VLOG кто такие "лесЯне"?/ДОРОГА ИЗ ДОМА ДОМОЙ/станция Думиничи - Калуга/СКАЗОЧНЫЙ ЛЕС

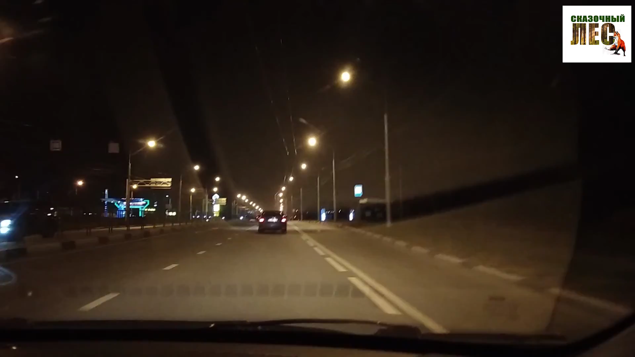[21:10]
Это въезд в город Калугу в при ночном свете. Всегда, когда начинаю снимать, у меня зевота прям пробивается. Я потом, конечно, это вырежу. Ну, смешно. Прекрасная Калуга.